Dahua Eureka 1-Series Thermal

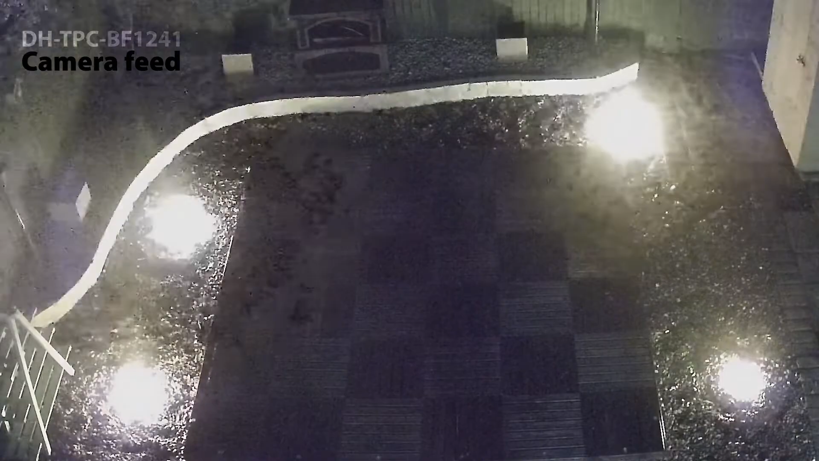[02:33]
As you will see now, I've set up four fires in the back garden,
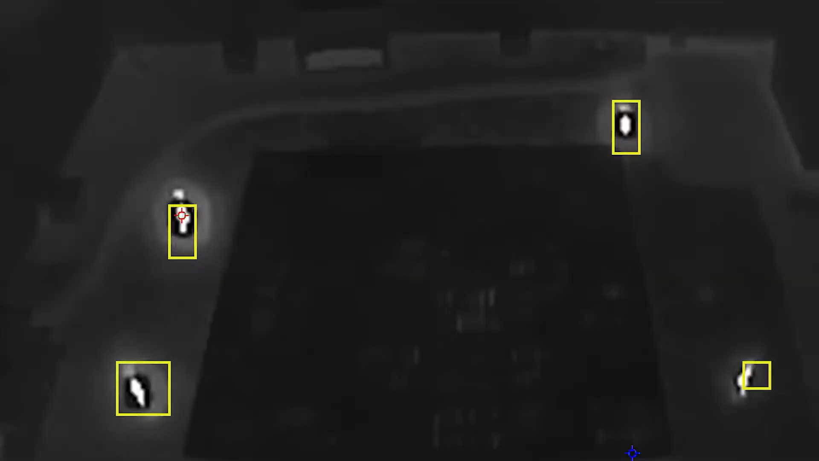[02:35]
and of course it is triggering immediately based on how it moves as fire. So in this case here, it is an excellent option.
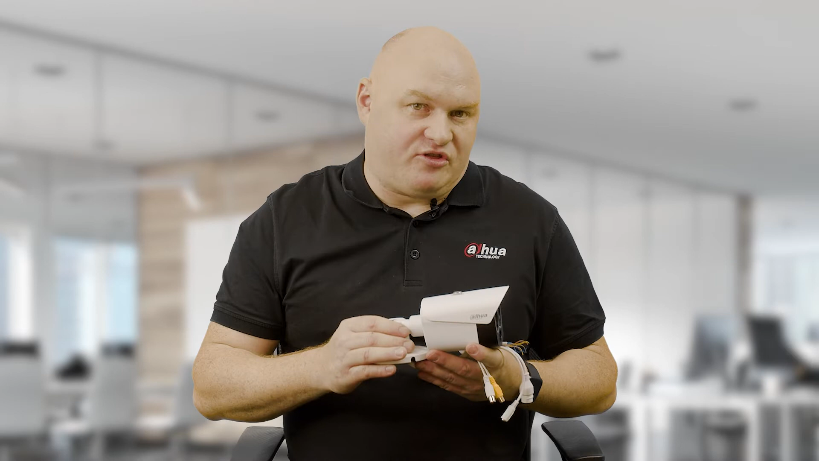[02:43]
When it comes down to thermal imaging technology, we also have filters. We can use multiple filters to be able to adjust the thermal view,
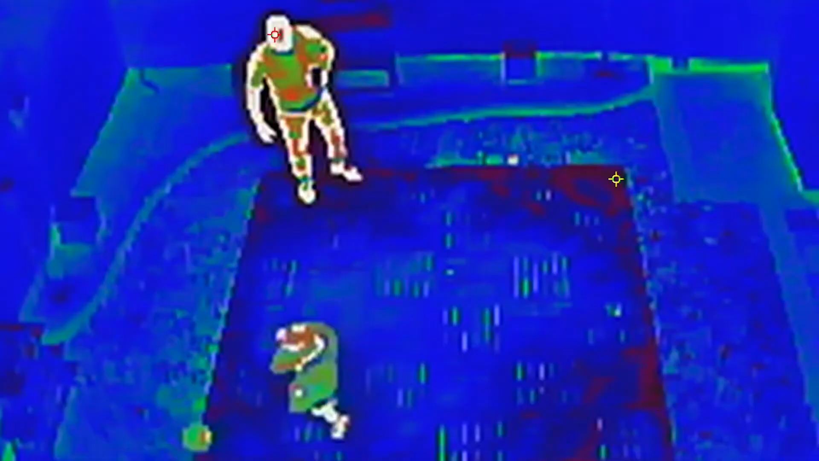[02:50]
so then you can actually see, you know, possibly heat differentials in a different type of light.
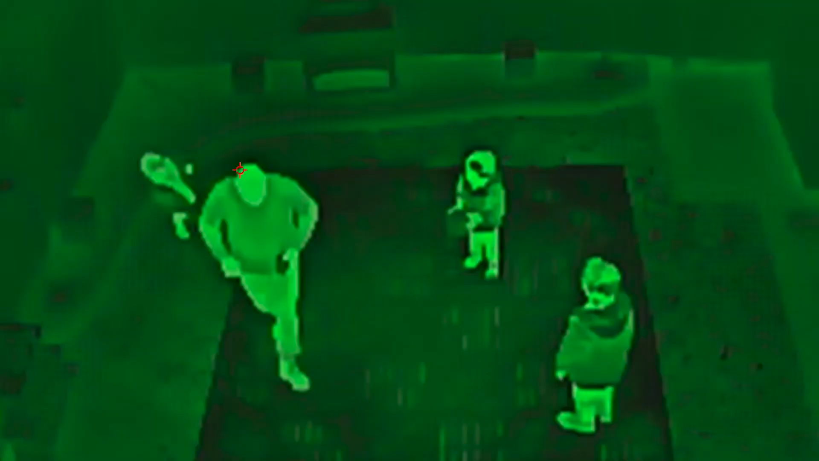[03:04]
Or, in fact, in some cases, whenever you adjust it to maybe like red hot and black hot, then of course in this case here,
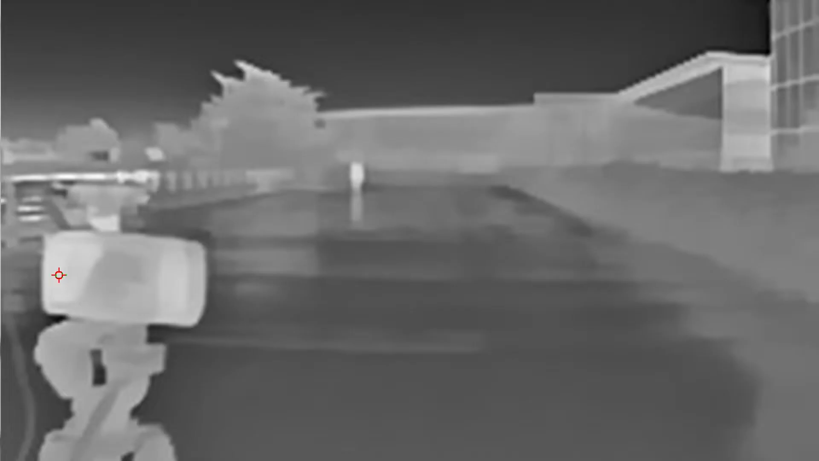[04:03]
When it comes down to thermal imaging, then of course it's a lot easier to see a heat signature go over the line,